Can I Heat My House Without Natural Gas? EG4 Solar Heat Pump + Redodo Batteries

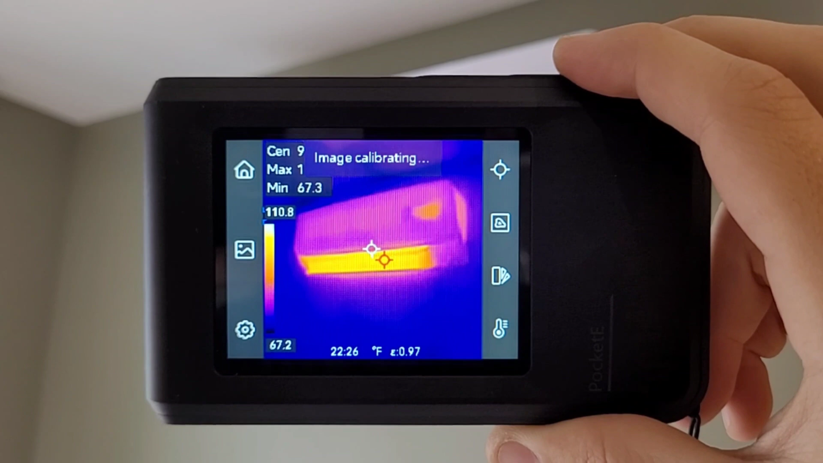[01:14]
efficient it's kicking out about 110 degrees supply air right now and that's only on about 500 watts
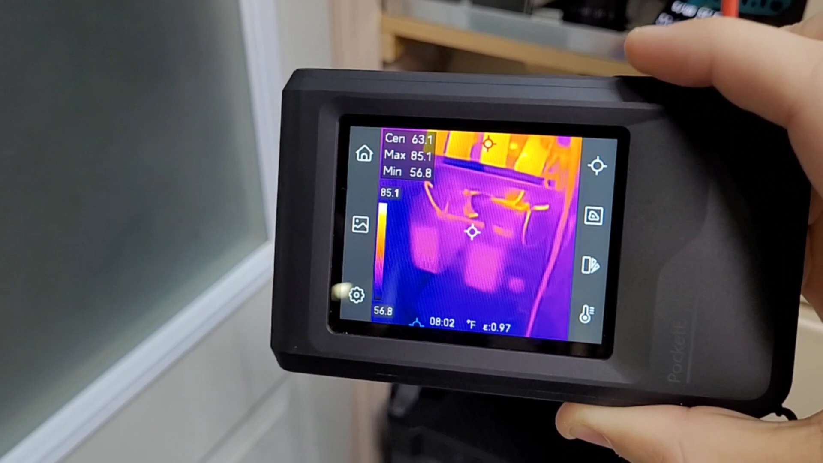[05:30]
On screen: spot 63.1°F, max 85.1°F, min 56.8°F, scale top 85.1°F, scale bottom 56.8°F
nothing hot nothing crazy as you can see the phones are by far the hottest point
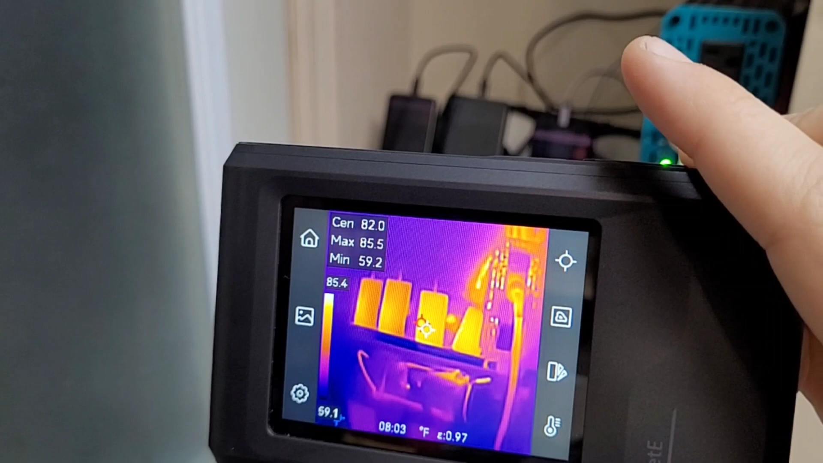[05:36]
On screen: max 85.5°F, min 59.2°F, scale top 85.4°F, scale bottom 59.1°F
our battery cables are doing fine everything is looking good at the one hour mark so
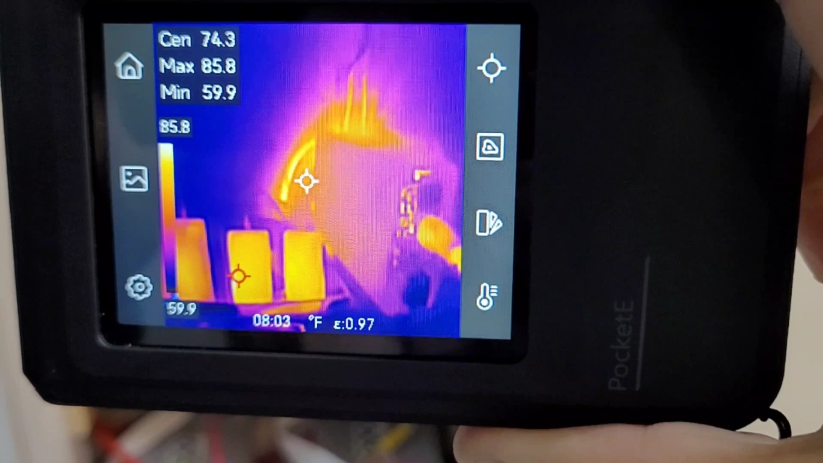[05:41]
On screen: spot 74.3°F, max 85.8°F, min 59.9°F
we'll let them keep running and we'll check in every hour
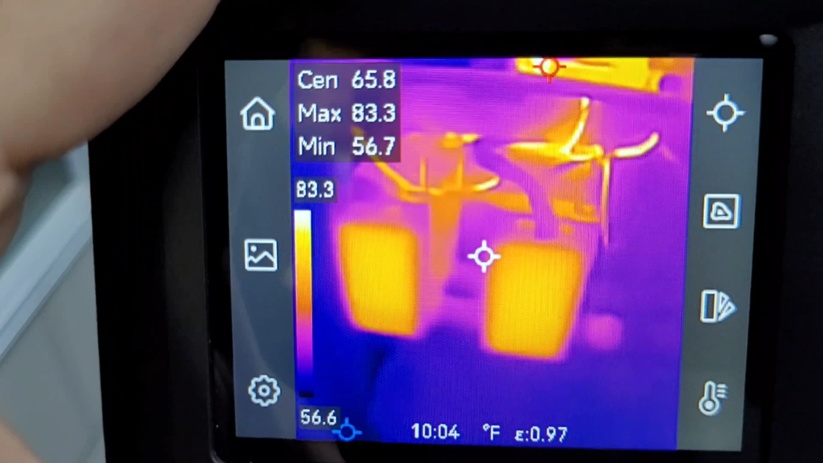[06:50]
On screen: spot 65.8°F, max 83.3°F, min 56.7°F, scale top 83.3°F, scale bottom 56.6°F
are a little bit warmer than last time but overall still looking good hottest point
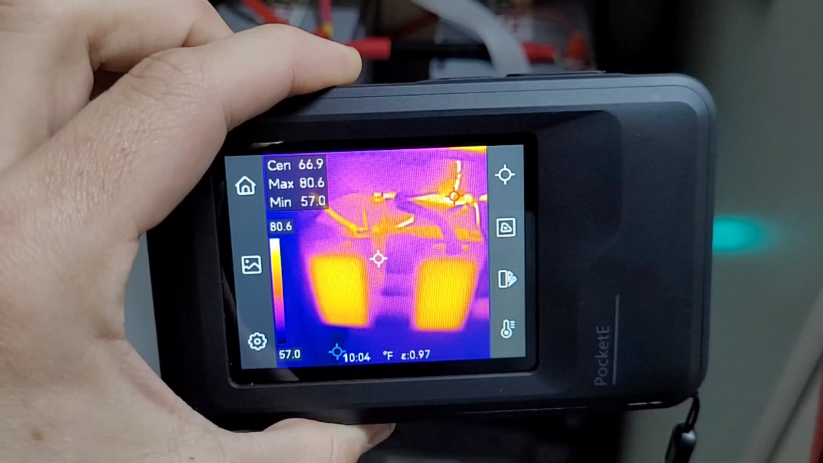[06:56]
On screen: max 80.6°F, min 57.0°F, scale top 80.6°F, scale bottom 57.0°F
is the terminal in the back at 80 degrees fahrenheit so not much temperature in these things at all